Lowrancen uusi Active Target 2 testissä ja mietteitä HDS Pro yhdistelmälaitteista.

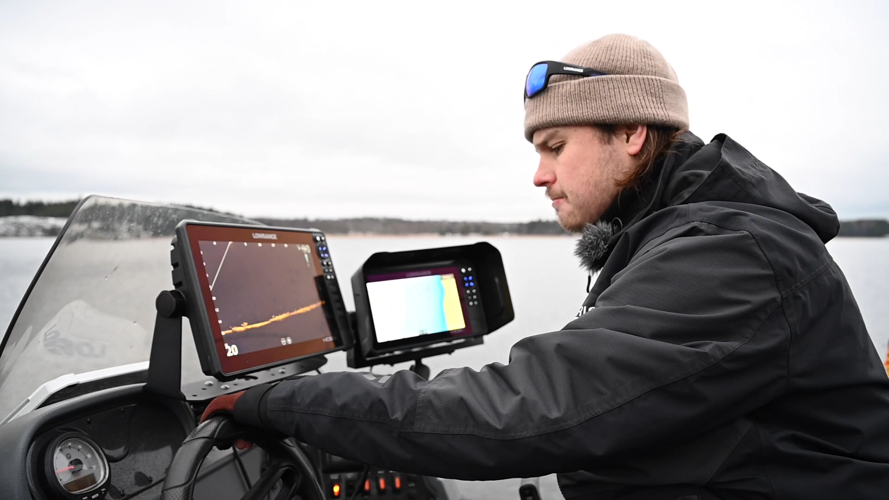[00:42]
esimerkiksi parikin noita ActiveTarketteja tuohon setupiin kiinni. Nythän meillä on tää yks vaan käytössä, koska tää on ihan uusi tuttavuus.
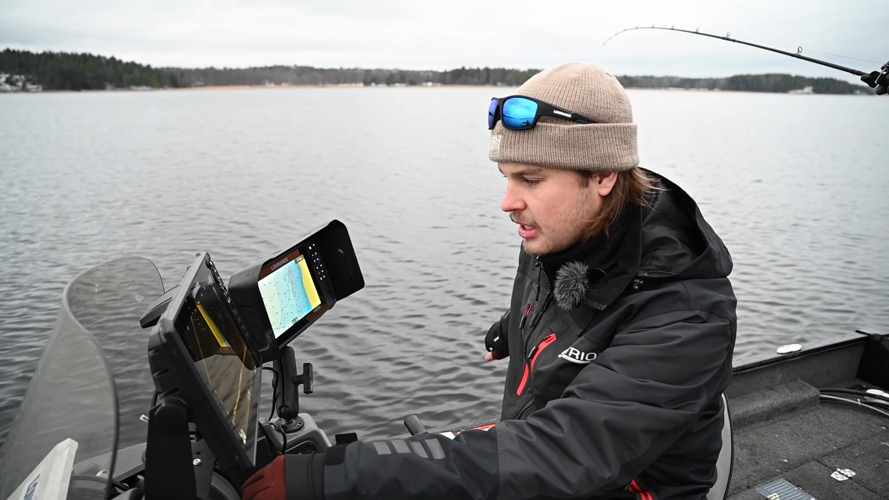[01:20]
Eli tietysti se mikä on tärkeä, niin vaikka siellä on kaksi samanlaista anturia nakuttaa samalla taajuudella, me saadaan täysin häiriötä kuvaa niistä, mikä on ollinen sitten yhdistetty yhteen näyttöön tai eri näyttöihin.
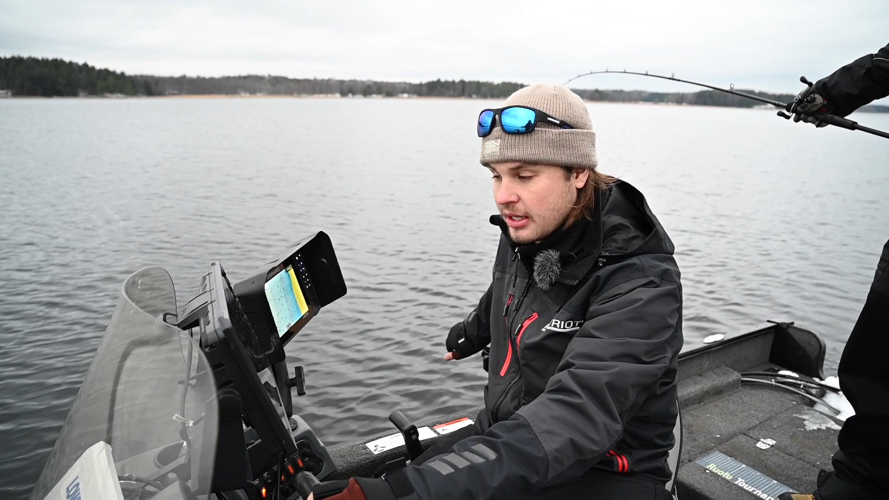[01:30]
Saadaan käytetty ihan niin kuin samalla lailla kuin ActiveTarket ykkösiä, eli toinen vaikka eteenpäin moodi ja toinen on scoutti moodi. Tai sitten me saadaan yhdistettyä samaan kuvan esimerkiksi siten, että meillä on scoutti moodi ja se on sitten 270 astetta, eli siihen tulee kahden anturin.
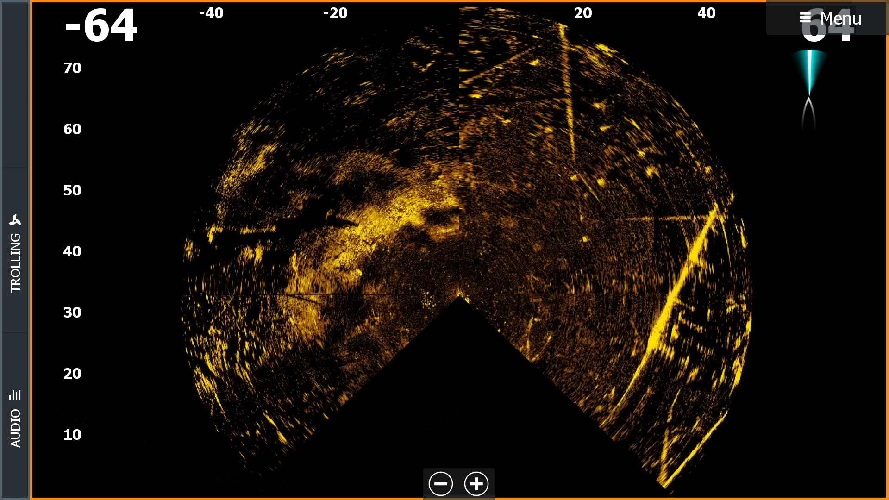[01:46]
Ja silloin se limittää sen kuvan, että siinä ei ole niin sanotusti mitään seinää niin sanotusti kuvien välissä,
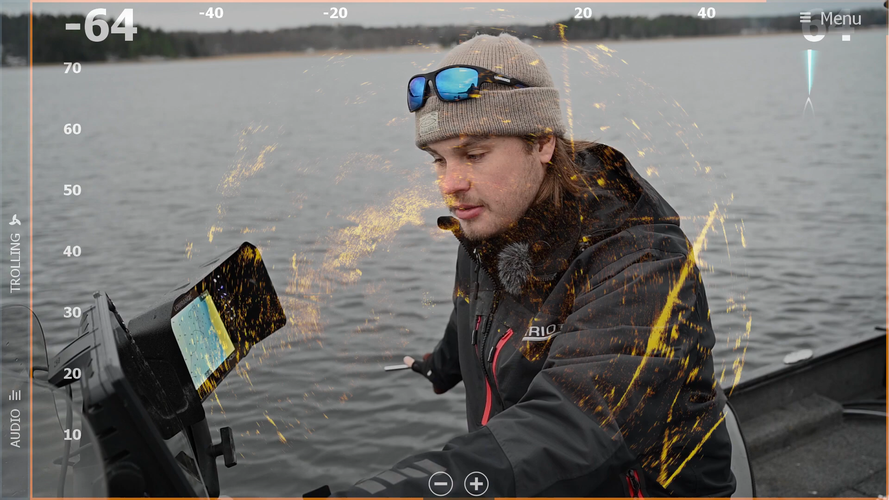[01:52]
vaan se yhdistää ne kuvat. Se yhdistää ne kuvat, eli se näkyy yhdellä näkymällä, melkein täysin ympyrä. Kaikki, jotka on käyttänyt live-laitteita useampaan live-anturiin samassa veneessä, tietää se häiriön määrä, mikä sitten tulee.
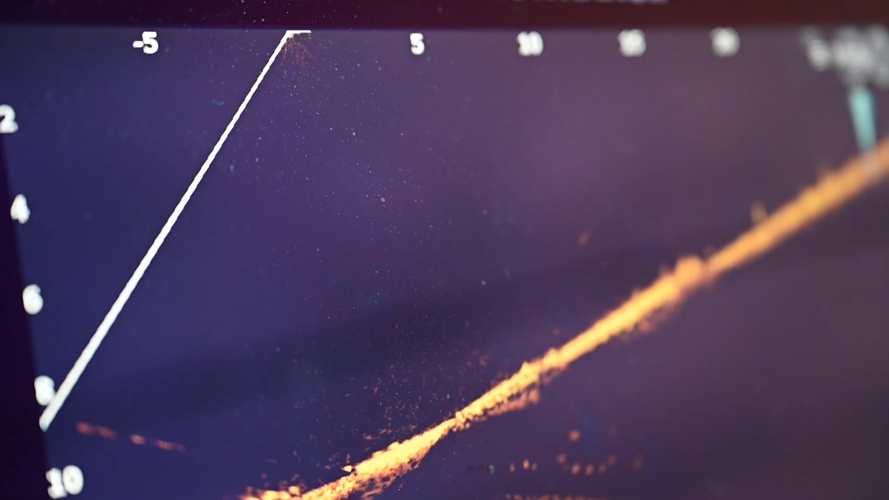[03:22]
Käänti pois. Kato. Mitä sieltä tulee? Komeet ahveniin peräs. Ahveni nyt lähti perään.
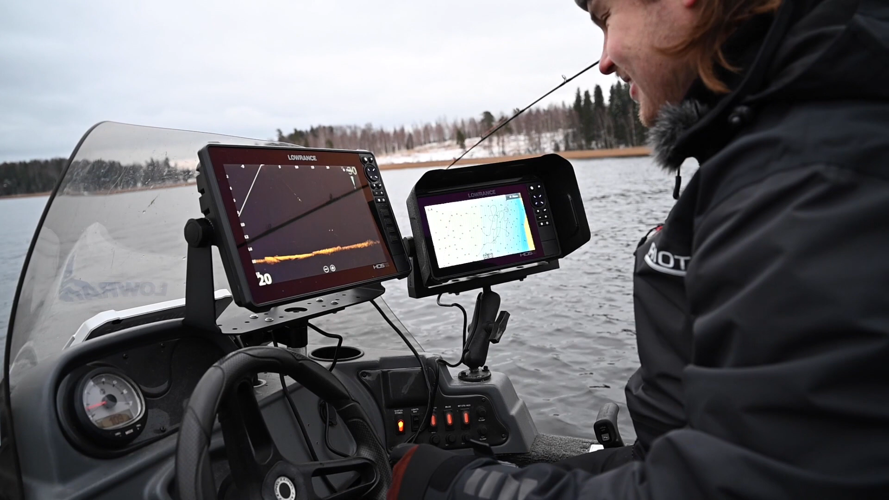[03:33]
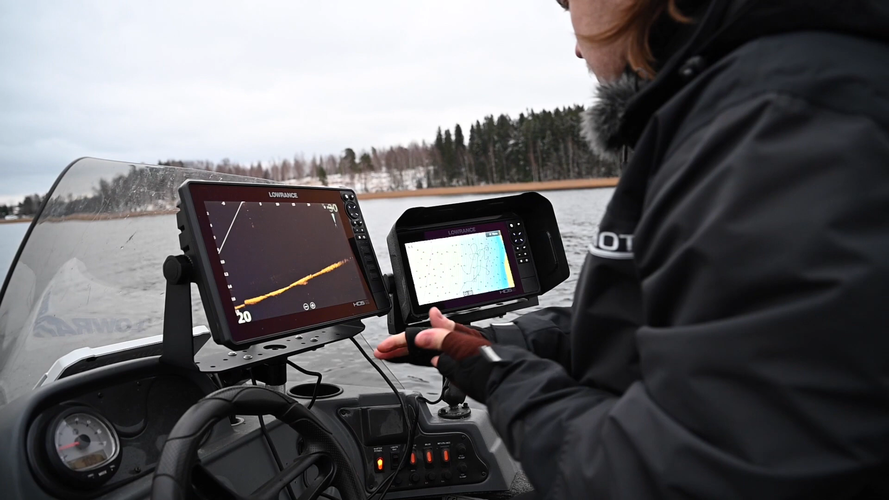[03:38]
Sieltä tulee HDS Pro uudet näytet.
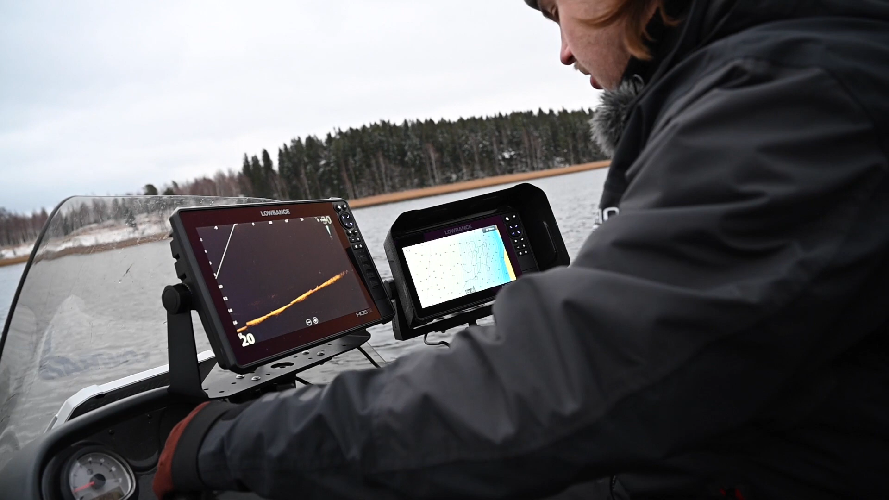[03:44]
HDS Pro-sarja julkaistaan samalla Active Target 2.
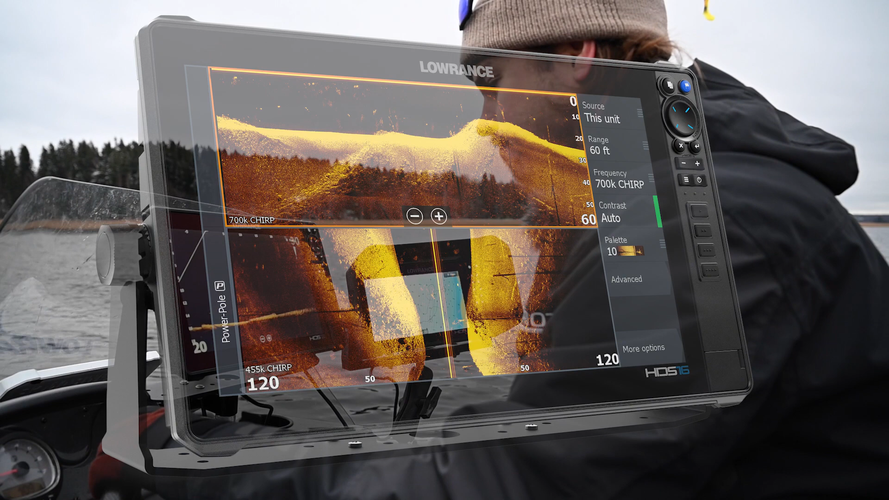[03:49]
Sitten siinä HDS Prossa tulee mukana uudistettu Active Image Anturi.
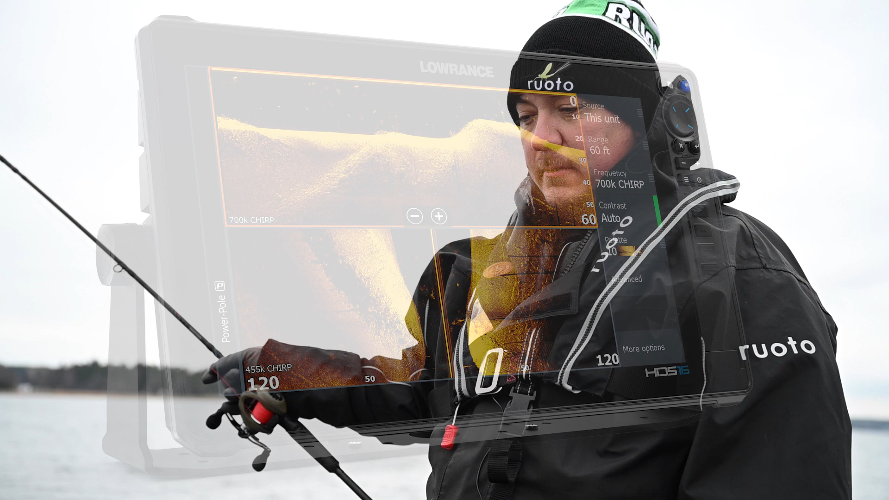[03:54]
Active Image Anturissa on aikaisemminkin ollut jo FizzReview-toiminta, mikä laittaa sen niin sanotusti 2D-kuvan siihen DSG-kuvan päälle.